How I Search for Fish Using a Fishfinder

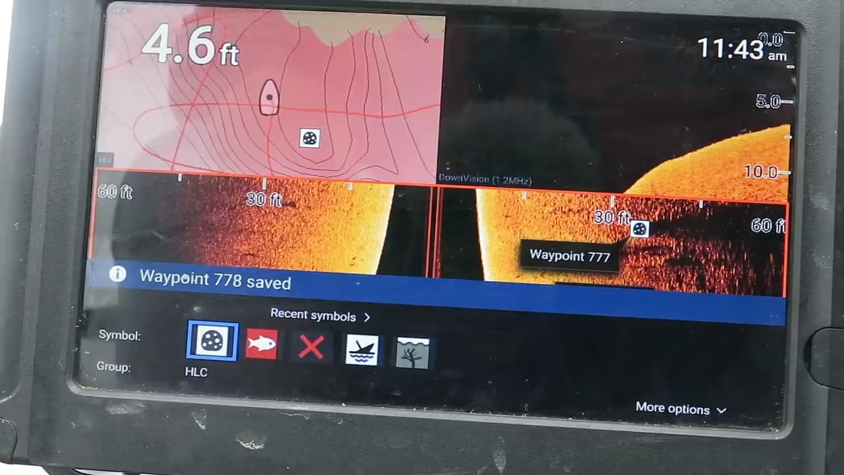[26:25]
On screen: depth 4.6 ft
all right that'll help me out there's some more stuff over here but I'm going so slow it'll
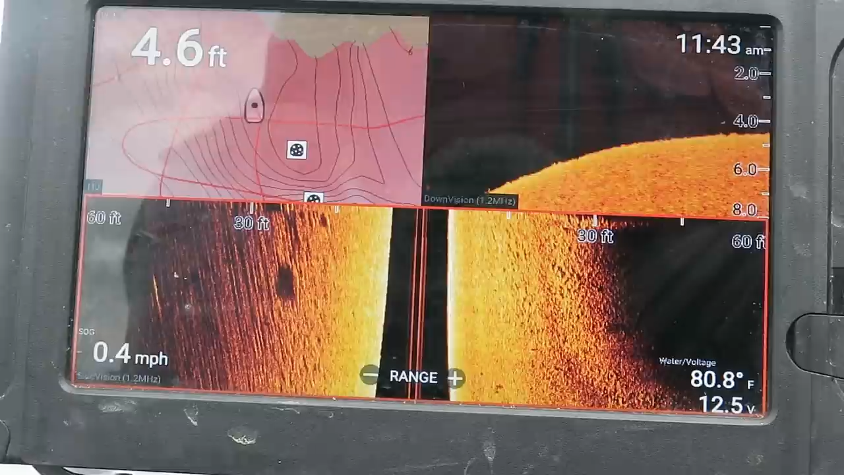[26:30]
On screen: depth 4.6 ft, water 80.8°F, speed 0.4 mph
have a hard time getting the gps on it but I'm gonna remember all that stuff I'm gonna come back and fish this spot there's not a lot of fish around it though so let's keep looking all right so here's a good one right here oops
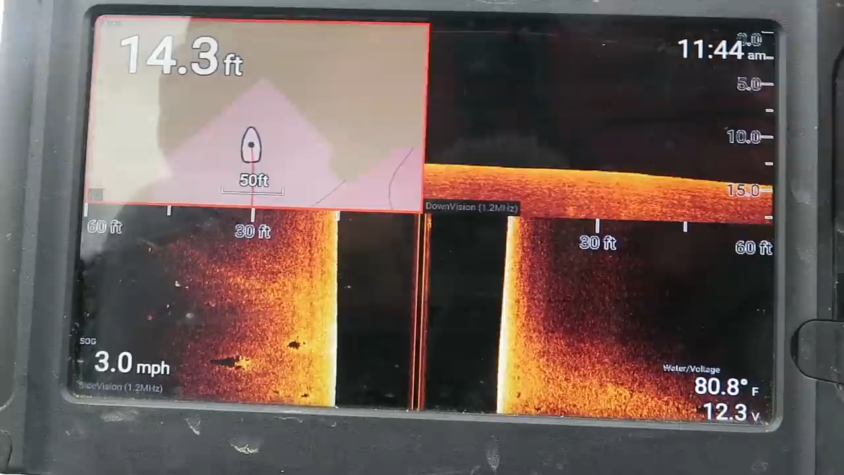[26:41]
On screen: depth 14.3 ft, water 80.8°F, speed 3.0 mph
all right so here's a good one on the side of the imaging and I'll show you what it looks like on the on the down imaging as well but this is just a hard spot we just went over it doesn't rise it doesn't fall it's not a change in depth
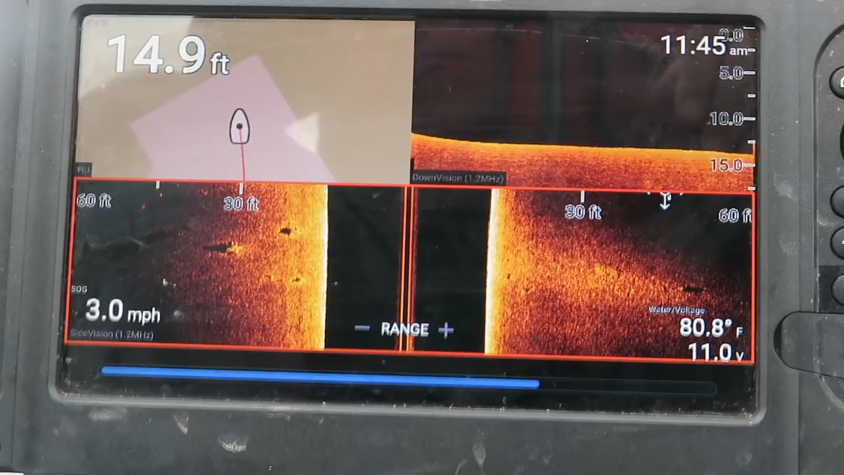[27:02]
On screen: depth 14.9 ft, water 80.8°F, speed 3.0 mph
so it's it's just a hard area and if they were 15 feet deep
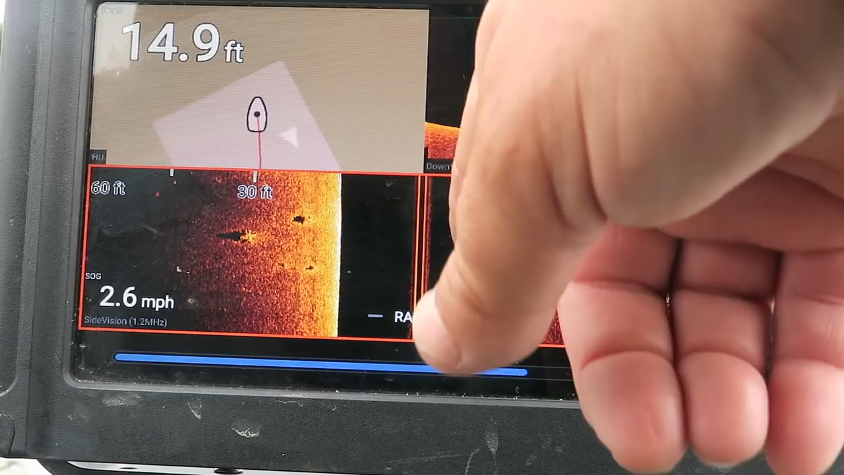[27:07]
On screen: depth 14.9 ft, speed 2.6 mph
that's where they would be it's right along this hard area there's a stomp there's a stomp there's a
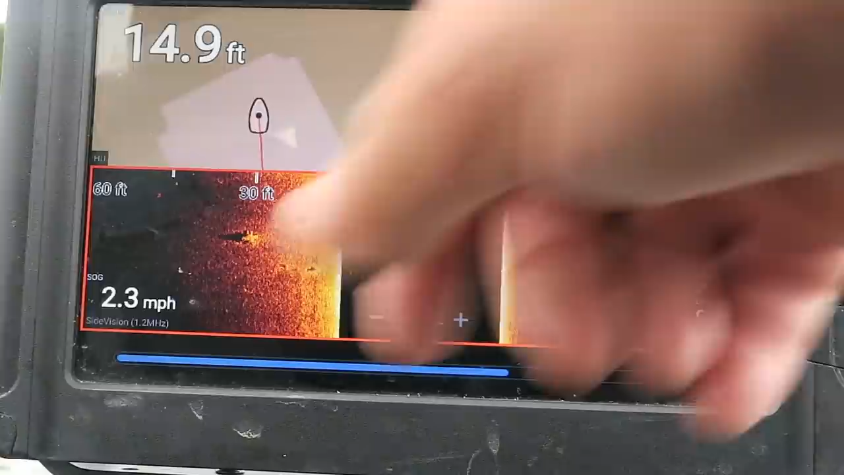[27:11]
On screen: depth 14.9 ft, speed 2.3 mph
little bitty stump um stump out here and uh and so and then it just gets into soft bottom again
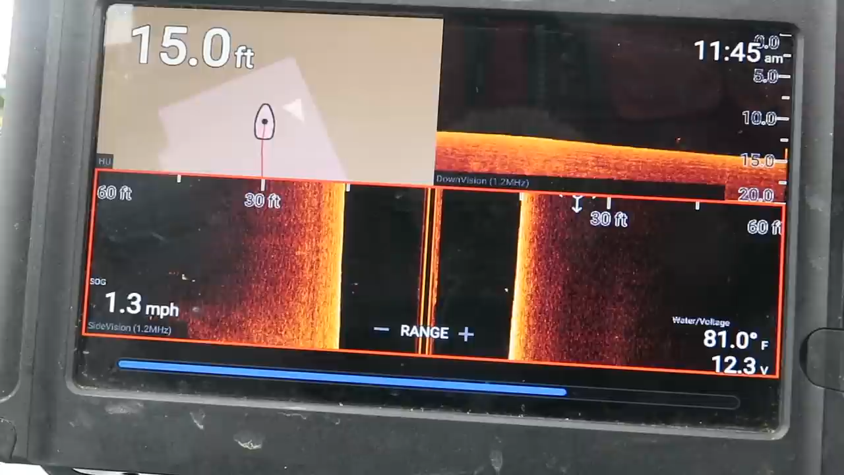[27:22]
On screen: depth 15.0 ft, water 81.0°F, speed 1.3 mph
as you can see and there's a couple of now these right here these aren't bait fish close to the bottom these are bait fit or these are bait fish way out to the side and typically you won't see too if they're all the way that far out you won't see them on on this part and and usually well we'll get into that to another video but the fish you see here are usually suspended out here somewhere
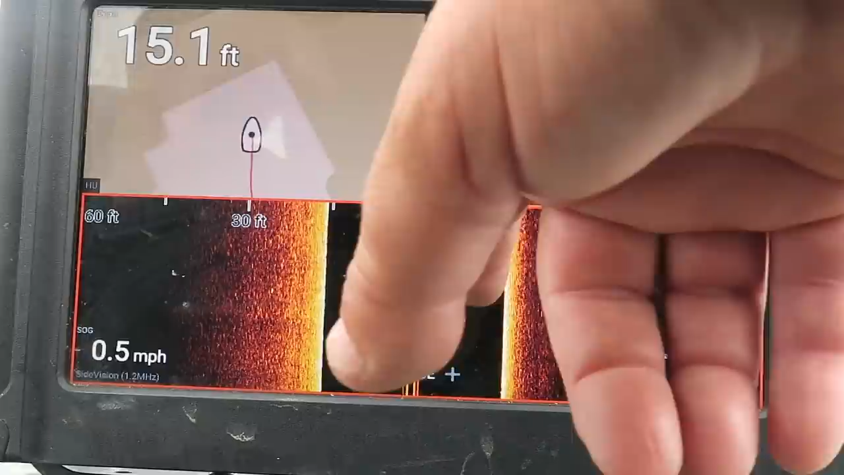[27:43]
On screen: depth 15.1 ft, speed 0.5 mph
so like that one is probably suspended right out here but you see it on both sides so it's directly under the
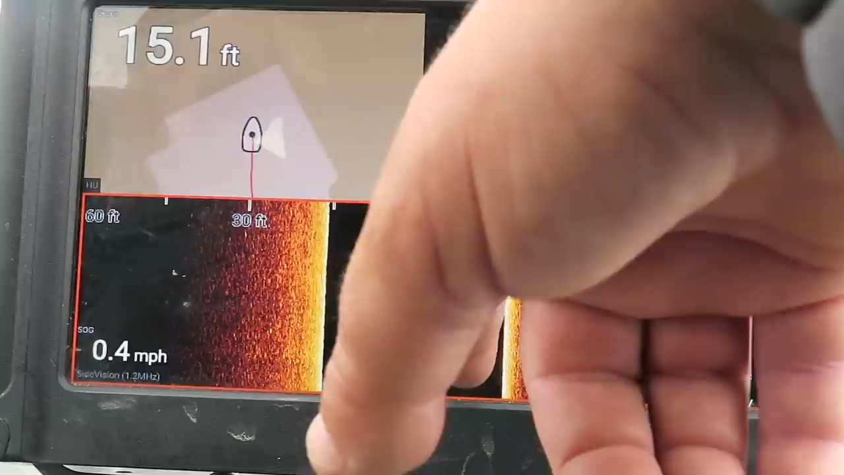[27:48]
On screen: depth 15.1 ft, speed 0.4 mph
boat if you only see it on one side it's suspended somewhere out here and the shadow will be way back here anyway that's a whole nother video
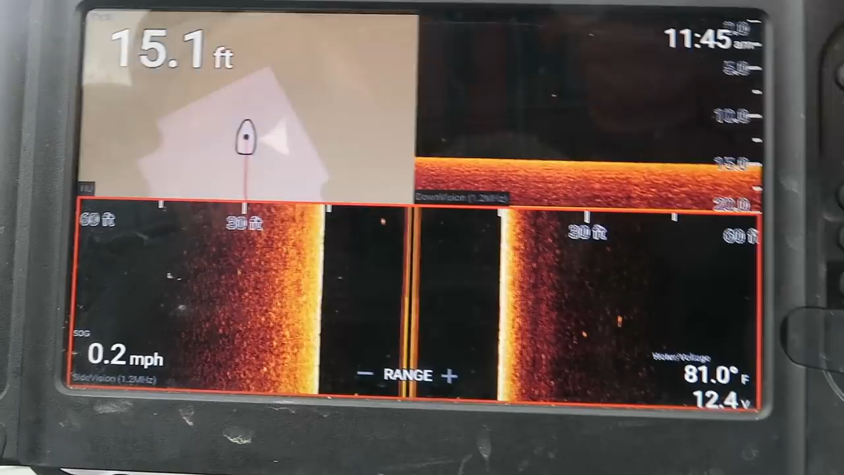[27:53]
On screen: depth 15.1 ft, water 81.0°F, speed 0.2 mph
so i went up the lake a little bit only a few hundred yards starting
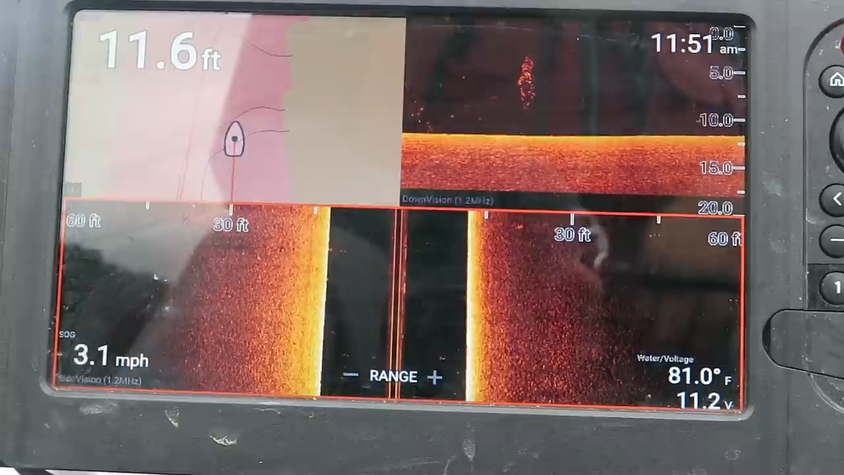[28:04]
On screen: depth 11.6 ft, water 81.0°F, speed 3.1 mph
to see a little bit more life that's a good sized ball of eight fish and it's shallow so we'll kind of keep that in mind water temperature is 81 which is about eight degrees colder than it was the other day of course we got cloudy skies too which also help the basket shallow all right so i want to show you guys something that i found the other day this is out in the middle of the lake
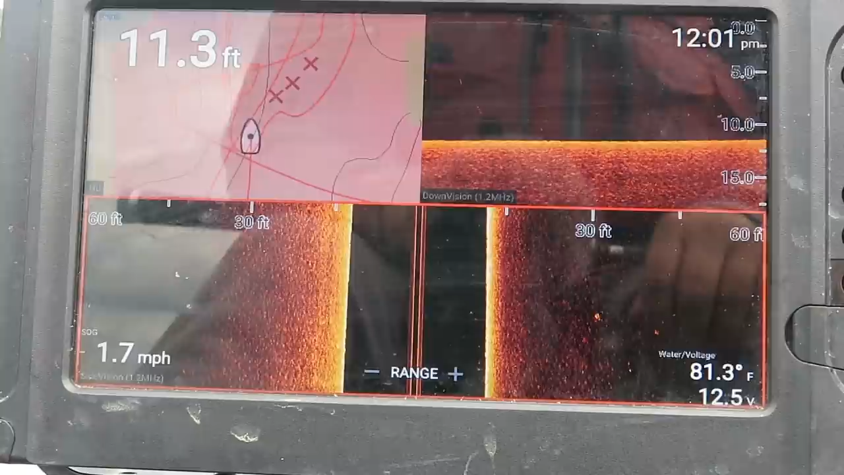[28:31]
On screen: depth 11.3 ft, water 81.3°F, speed 1.7 mph
and i'm going to show you what they look like i'm going to try to turn into them so we can scan right past it's trees is what it is and i want to show you the reason
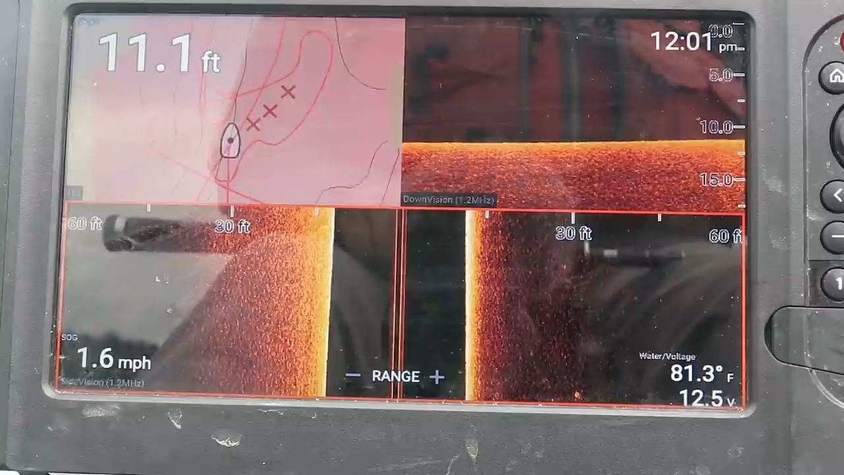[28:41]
On screen: depth 11.1 ft, water 81.3°F, speed 1.6 mph
show you what they look like there should be fish in them probably crappie but we're going crappie crappy whatever you want to say but let's uh let's go through them past
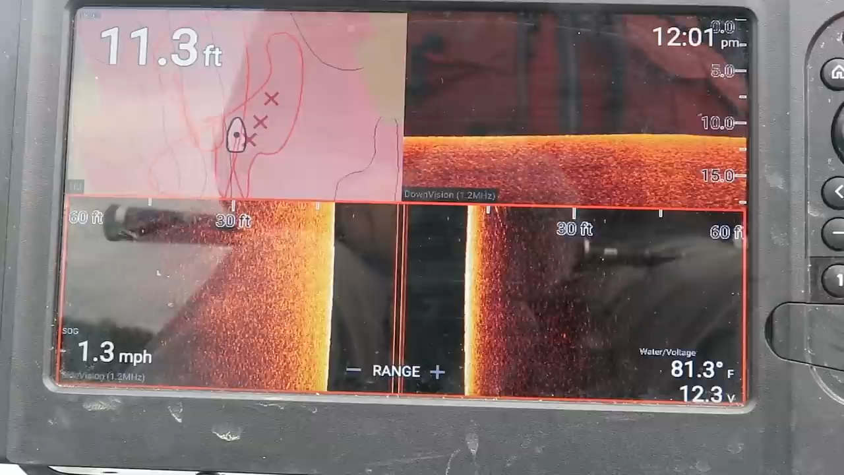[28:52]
On screen: depth 11.3 ft, water 81.3°F, speed 1.3 mph
them and see i always mark the ends of lay downs and the ends of trees so there's one not a lot of limbs on it there's the
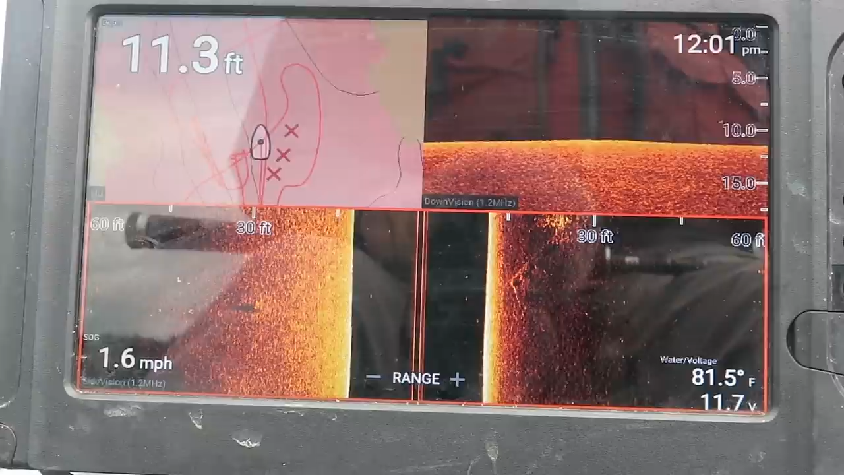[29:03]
On screen: depth 11.3 ft, water 81.5°F, speed 1.6 mph
other one lots of limbs on it and
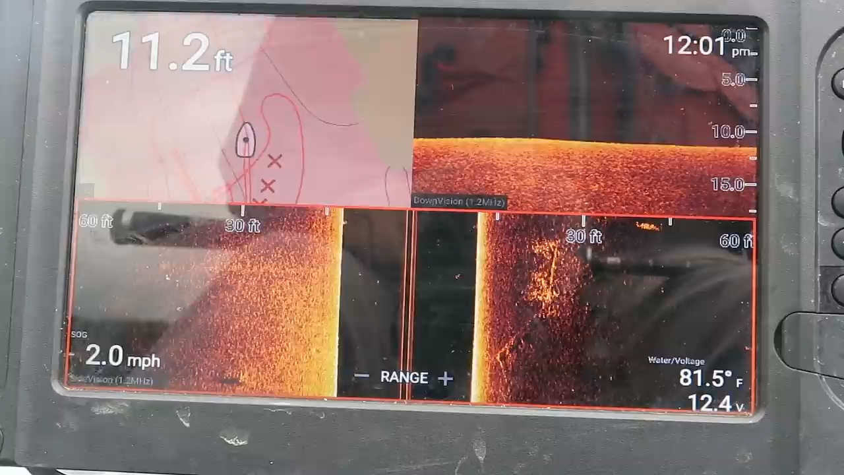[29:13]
On screen: depth 11.2 ft, water 81.5°F, speed 2.0 mph
that's what it looks like now
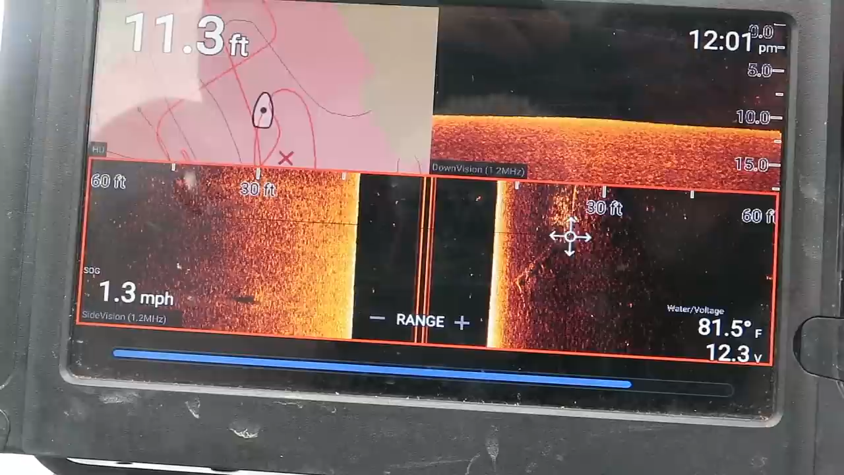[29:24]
On screen: depth 11.3 ft, water 81.5°F, speed 1.3 mph
let me show you what all it is so you see the log in the log and the tree with